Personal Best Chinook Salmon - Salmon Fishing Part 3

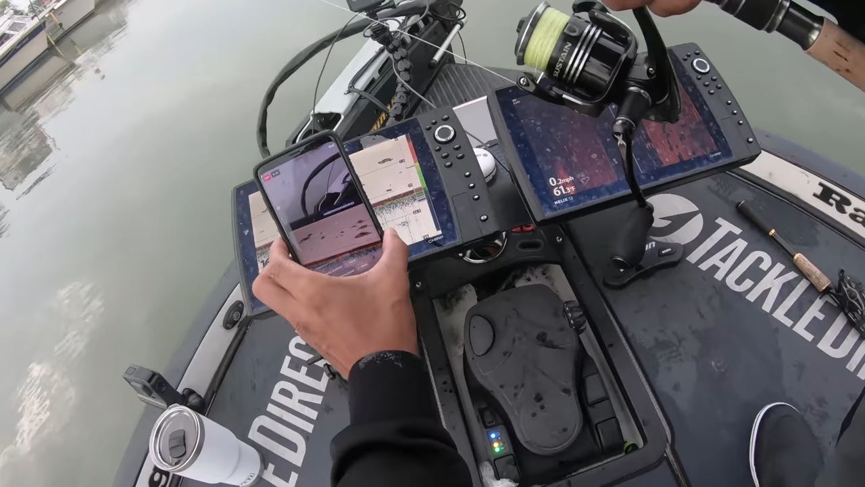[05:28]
On screen: speed 0.2 mph
Dude, look at this freaking graph though. It's like on straight demo mode. Look at this.